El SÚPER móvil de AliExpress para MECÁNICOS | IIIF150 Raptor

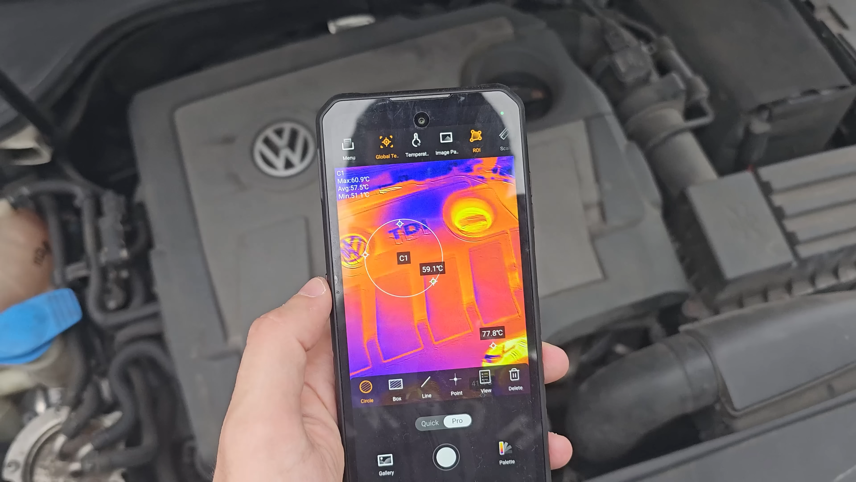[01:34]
Me refiero a que el teléfono incorpora una cámara térmica con la que fácilmente podemos conocer la temperatura en tiempo real de cualquier cosa a la que apuntemos.
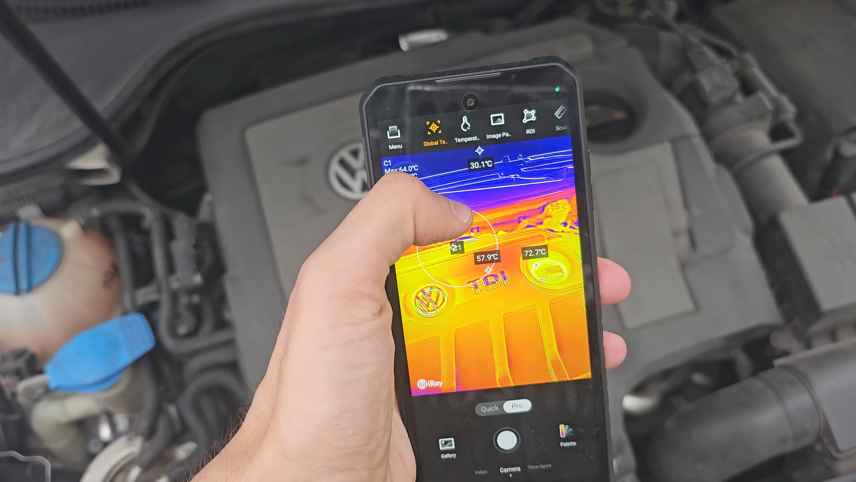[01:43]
Por ejemplo, el motor de un coche, el agua caliente que circula por las tuberías detrás de una pared, etc. Estos datos se consiguen gracias a una cámara que registra las temperaturas y a una aplicación que viene preinstalada en el teléfono.
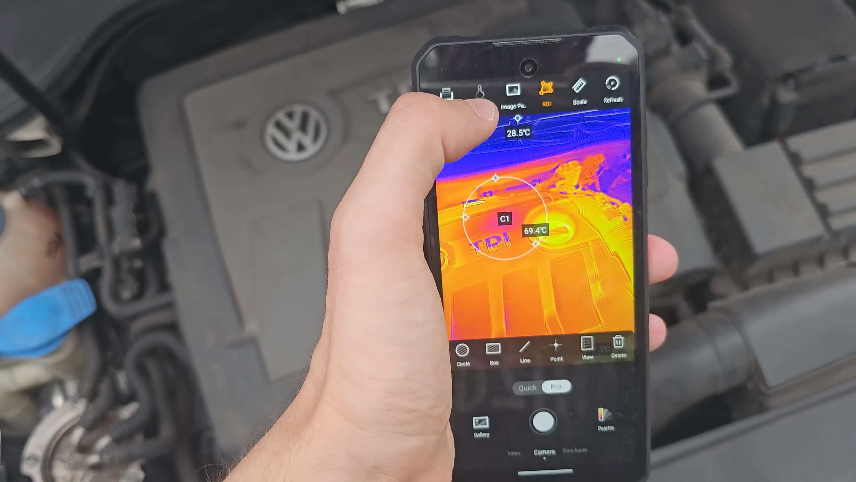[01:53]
El rango de medición que admite el dispositivo es desde los 10 grados bajo cero hasta un máximo de 550 grados.
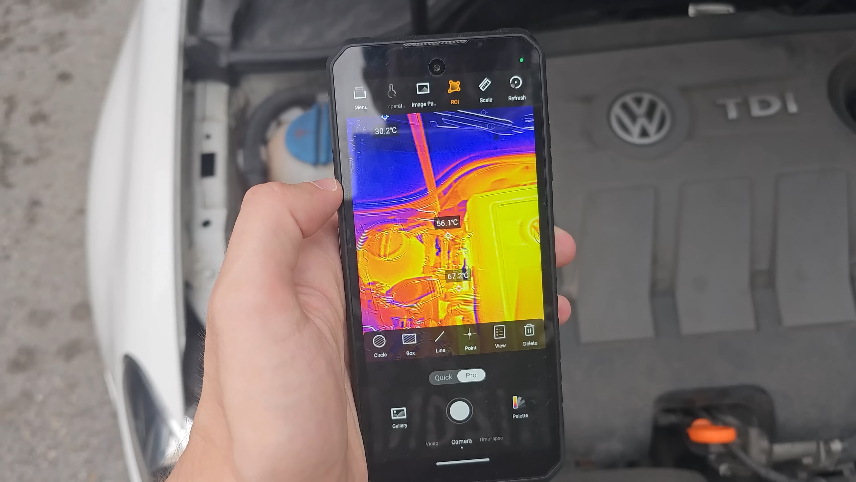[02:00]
Todo ello con una resolución pequeña de 256 píxeles por 192.
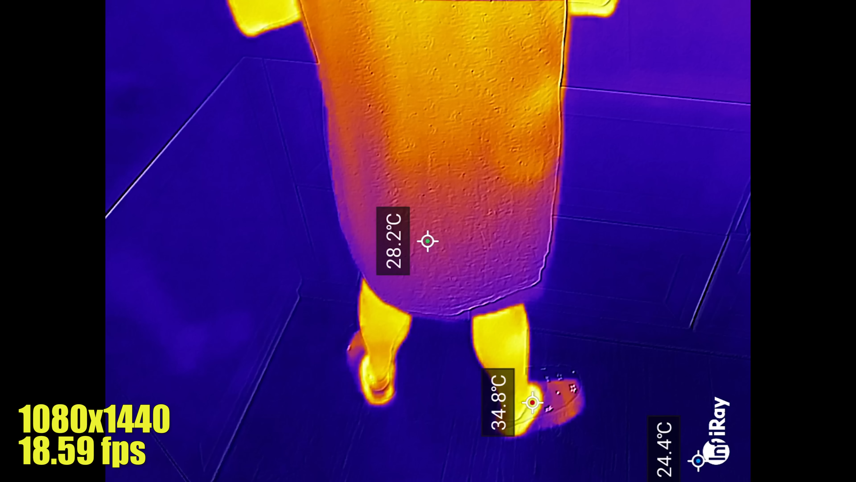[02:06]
Para que os hagáis una idea de la calidad visual de los vídeos que se pueden obtener,
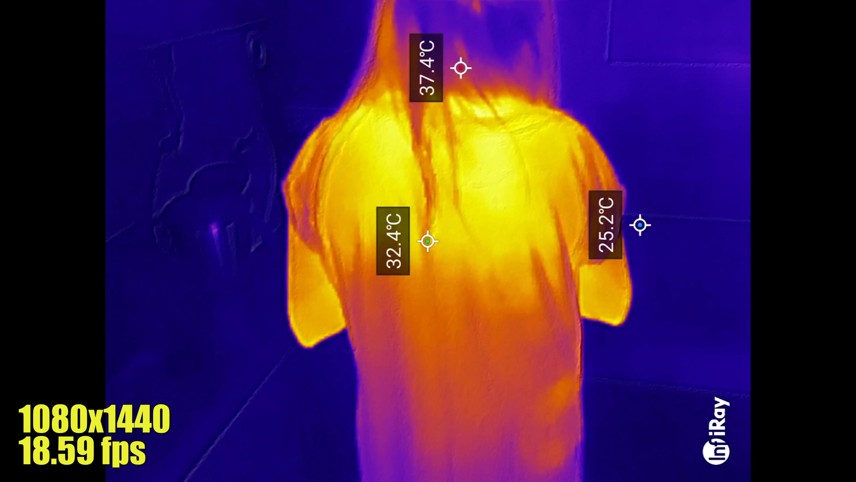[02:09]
os estoy poniendo la muestra de una persona que he grabado térmicamente hablando.
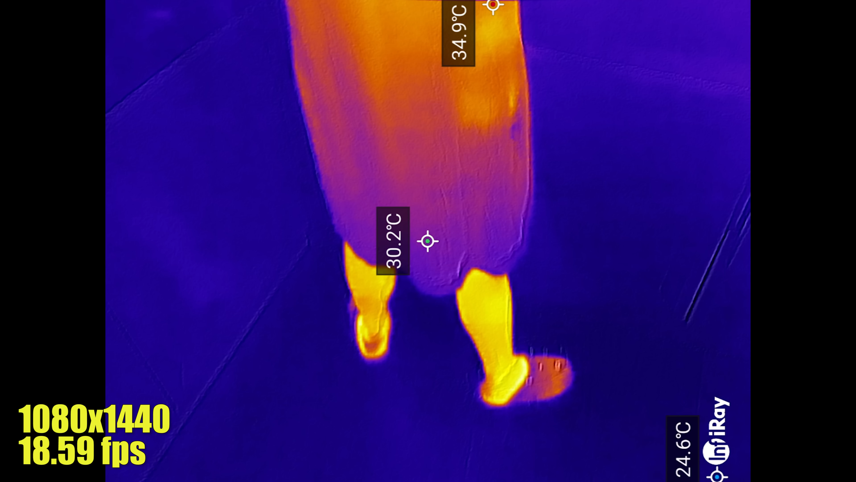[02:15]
On screen: spot 30.2°C, max 34.9°C
A pesar de que la cámara térmica, como os he dicho, tenga poca resolución, el vídeo grabado tiene más calidad. Al final, parece que eso combinará la térmica con la trasera principal.
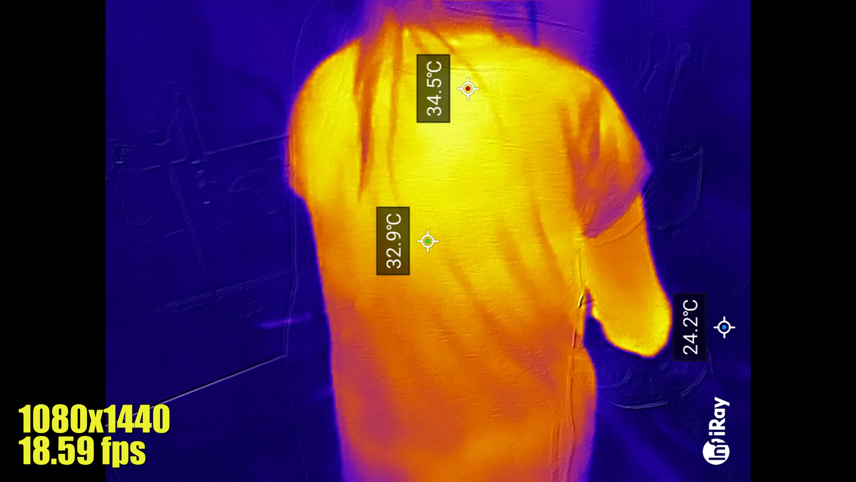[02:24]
Esto es interesante porque te permite tener una prueba visual de la medición con cierta calidad.
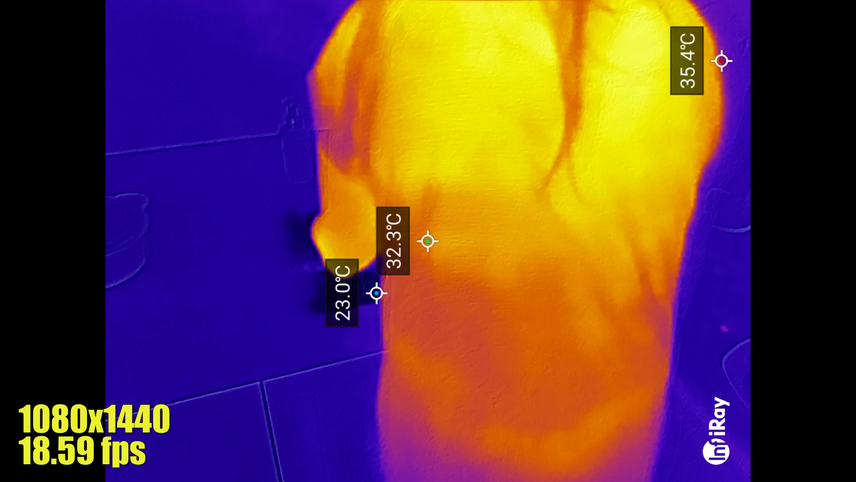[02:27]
Además, tal y como veis, siempre nos marca la temperatura en el punto medio de la imagen y el máximo y mínimo detectado.
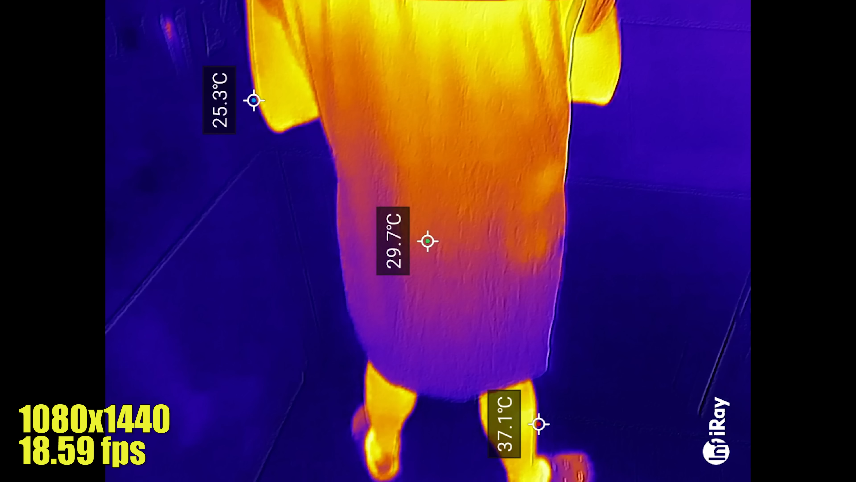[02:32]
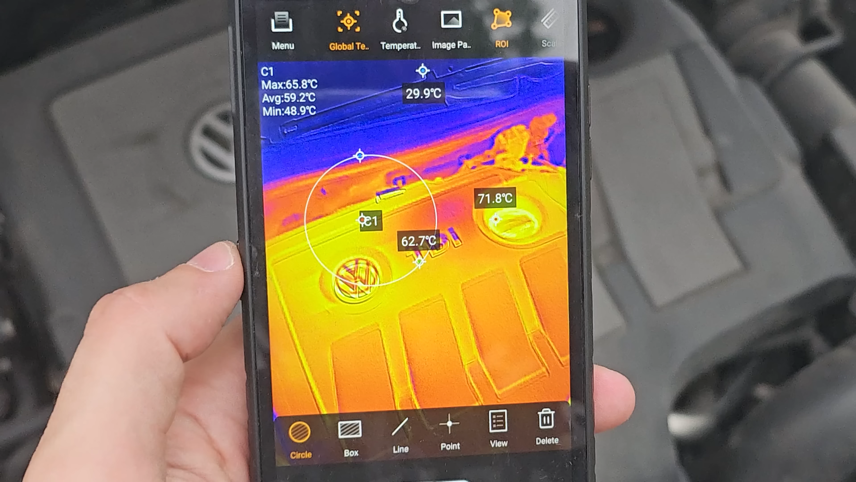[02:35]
Luego, dentro de la app, podemos marcar zonas concretas para que nos mida o incluso tomar, por supuesto, fotografías.
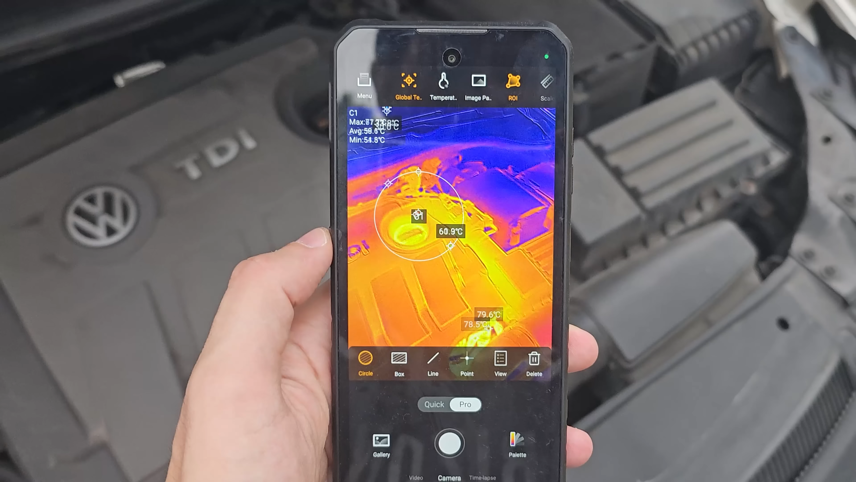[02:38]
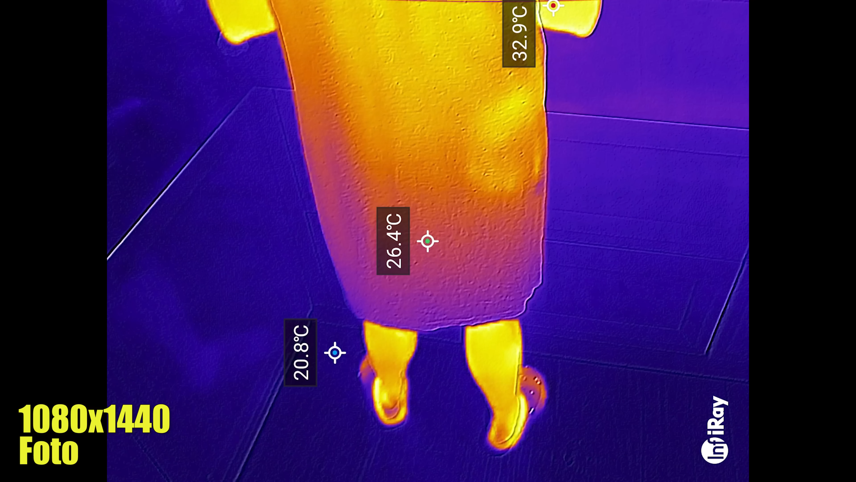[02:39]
La verdad es que me ha parecido interesante y considero que funciona bien.
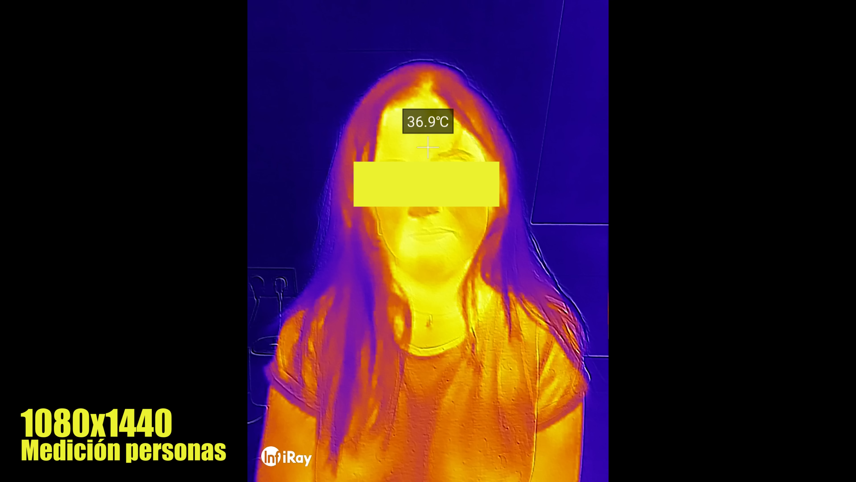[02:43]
On screen: spot 36.9°C
Ya que he medido la temperatura de una persona y da valores razonables.
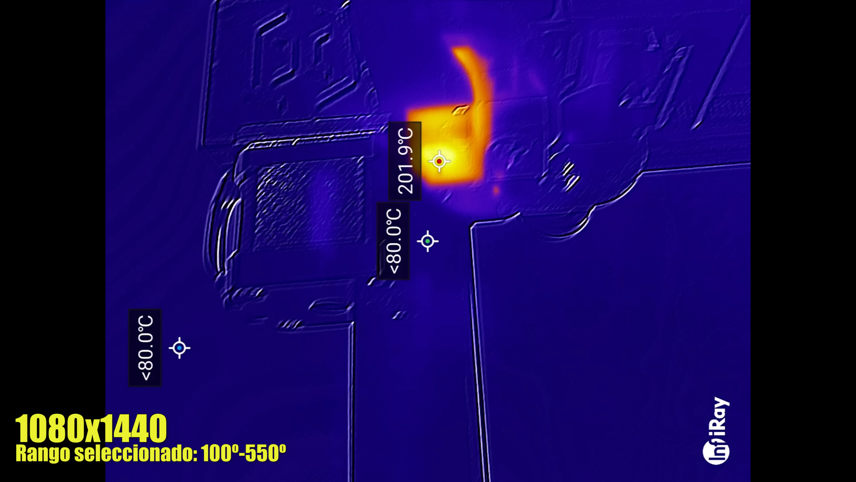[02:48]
Y también he mirado qué temperatura me daba la boquilla de mi impresora 3D configurada a 200 grados y más o menos ha clavado la medición.